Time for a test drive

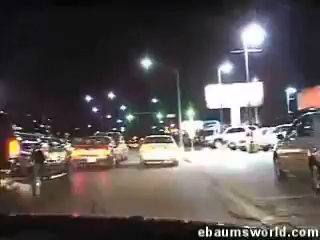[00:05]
They got better roads over there. Hey, check out the Opie Cove right there, man. Damn, that thing's bad, dude.